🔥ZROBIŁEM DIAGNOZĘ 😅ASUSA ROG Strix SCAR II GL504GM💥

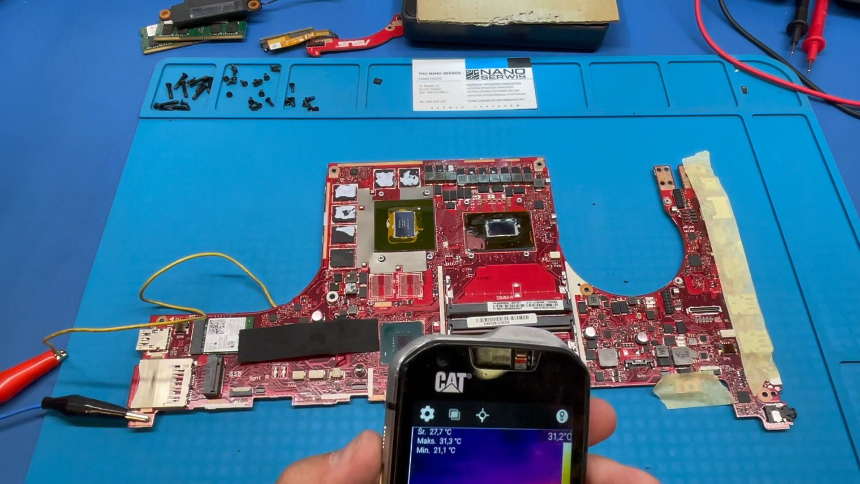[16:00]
On screen: max 31.3°C, min 21.1°C
Mam oklejone papierową taśmą, żeby nie mieć odbicia, odbić w mojej termowizji. I zobaczcie, na co trafiłem. Włączam linię, uwaga. Już sobie skalibruję.
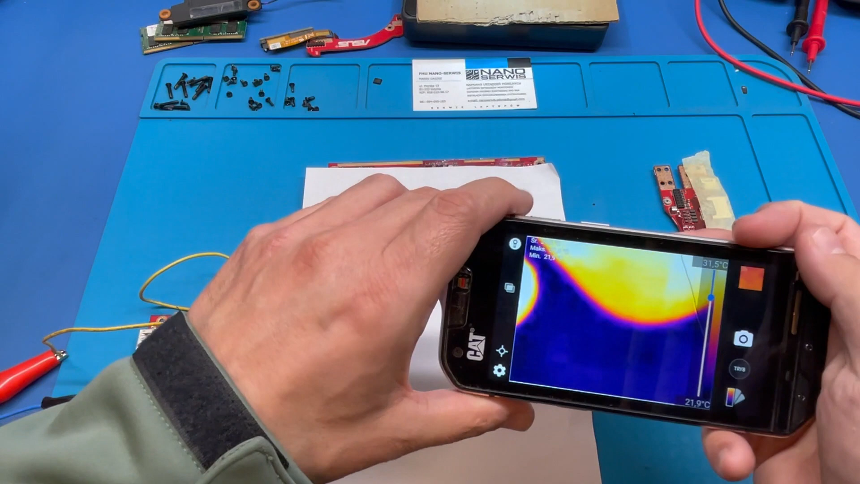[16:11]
On screen: scale top 31.5°C, scale bottom 21.9°C
Popatrzcie ten rejon. Tutaj. Nie wiem, czy to będzie widać. Włączam linię, uwaga.
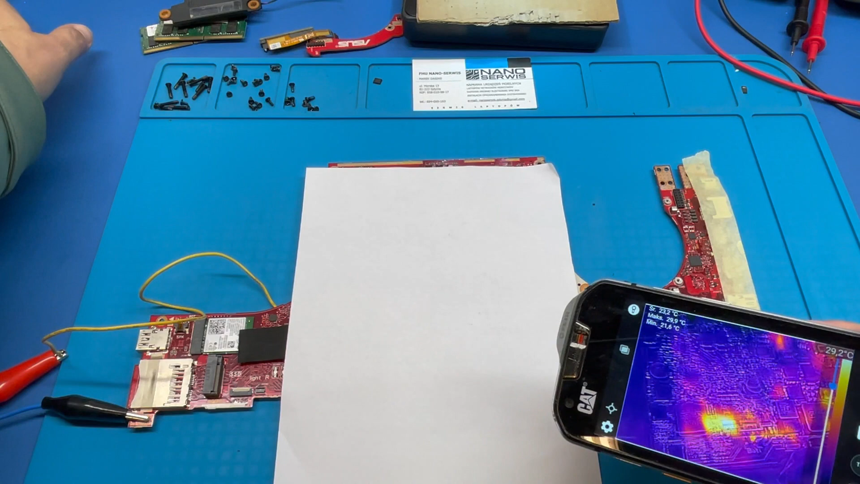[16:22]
Wyłączam linię. Włączam linię.
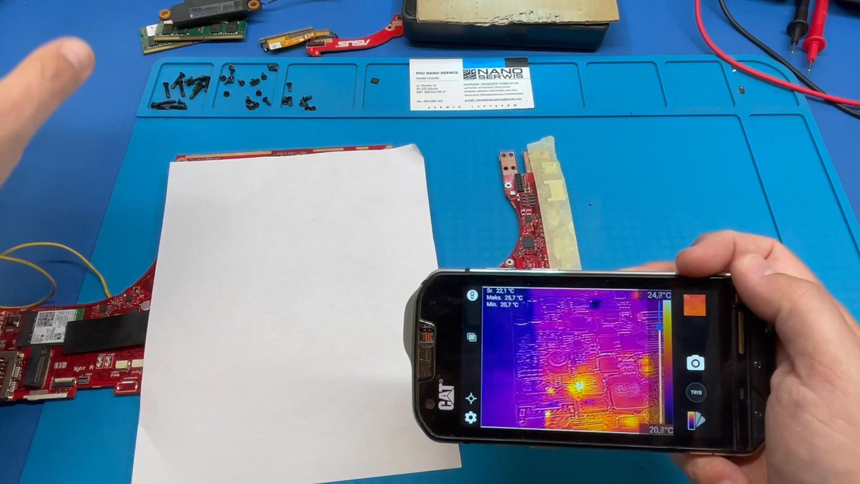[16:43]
On screen: scale top 24.2°C
Wyłączam. Grzeje nam się generalnie element w tym rejonie.
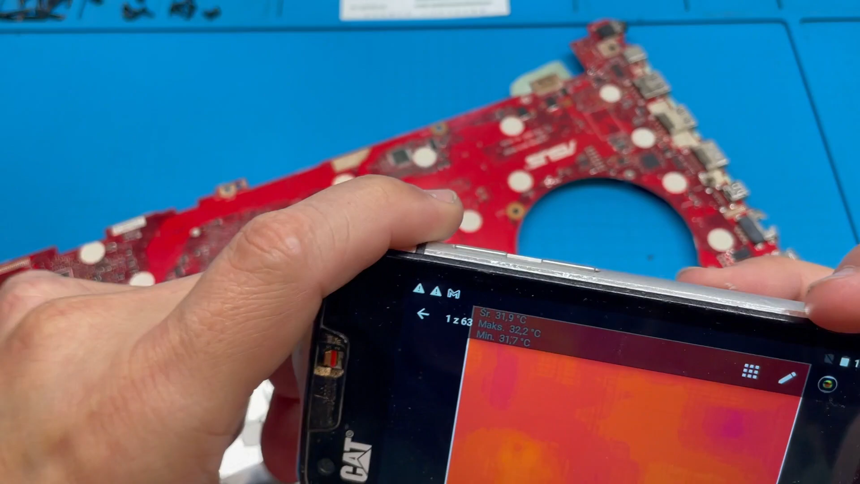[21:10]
Z drugiej strony płyty niestety grzeje nam się jeden z kluczy zasilania. od procesora. To są odbicia, na to nie zwracajcie uwagi. Zobaczmy. Podłączam, odpalam zasilacz serwisowy.
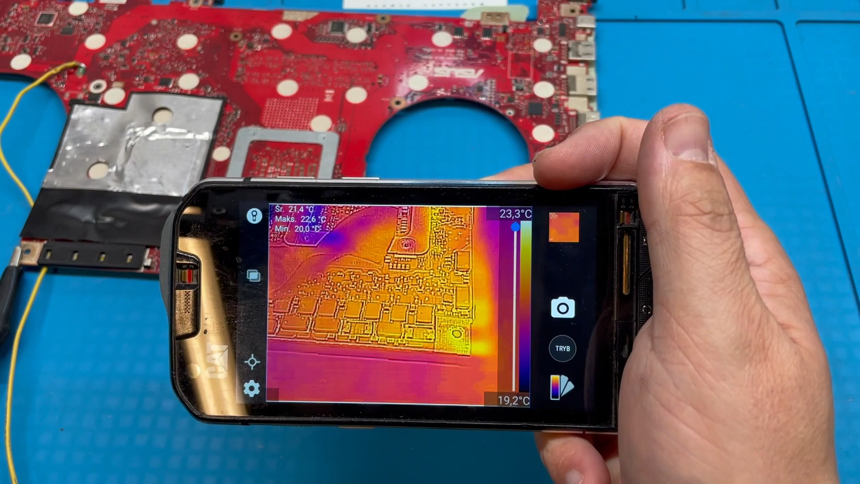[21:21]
On screen: max 22.6°C, min 20.0°C, scale top 23.3°C, scale bottom 19.2°C
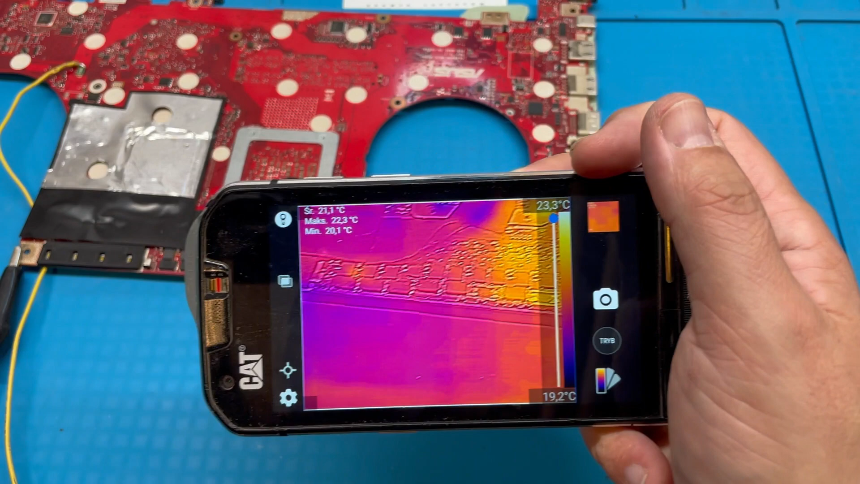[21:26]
On screen: spot 21.1°C, max 22.3°C, min 20.1°C, scale top 23.3°C, scale bottom 19.2°C
Wyłączam. Uruchamiam. Poczekajcie. I chyba wypiął mi się przewód masowy. Tak, wypiął mi się.
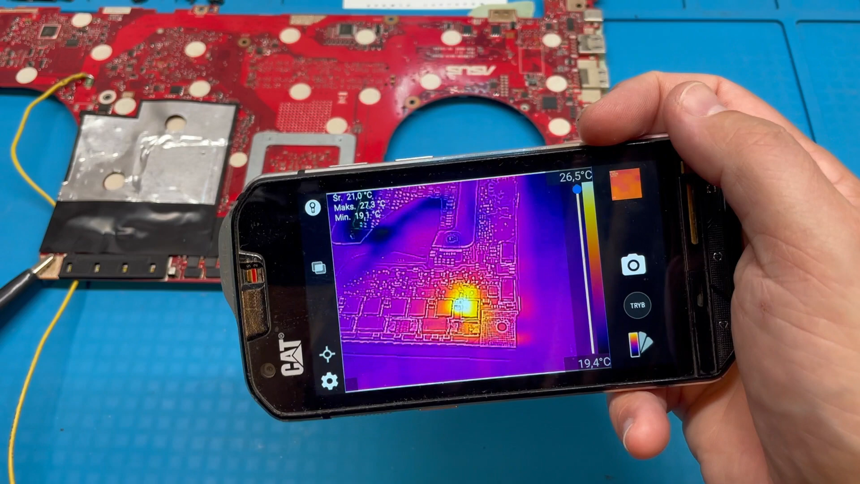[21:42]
On screen: max 27.3°C, min 19.1°C, scale top 26.5°C, scale bottom 19.4°C
Zobaczcie jeszcze raz. Proszę bardzo, widzicie. jest od razu reakcja natychmiastowa. Rozgrzewa nam się jeden z kluczy. Będziemy go demontować.
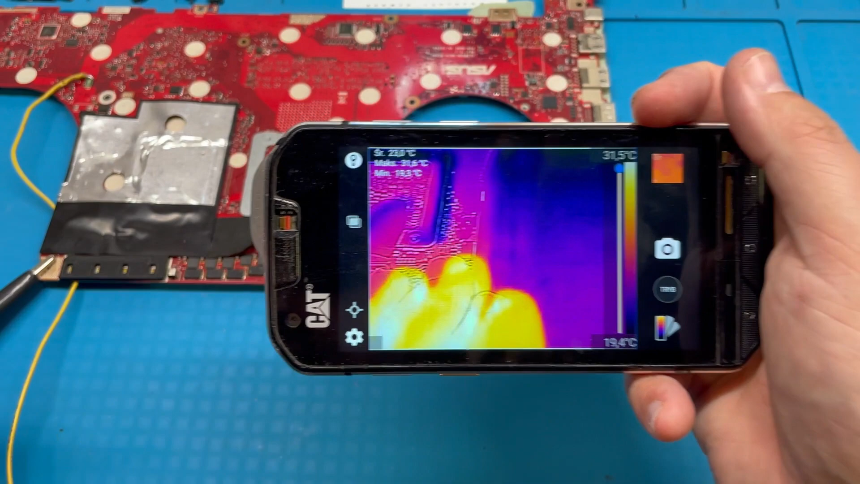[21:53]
On screen: scale top 31.5°C, scale bottom 19.4°C
Zobaczymy co tutaj, który to z tych faz jest uszkodzony. Słuchajcie, wylutujemy